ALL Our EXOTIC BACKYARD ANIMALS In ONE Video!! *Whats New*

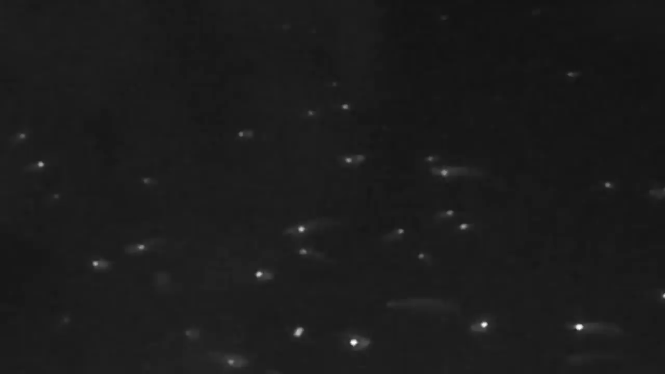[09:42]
There's so many fish in here. There's so many tilapia and there's so much stuff in here. But anyway, we're planning to emptying this whole thing out. And then you see this pipe right here?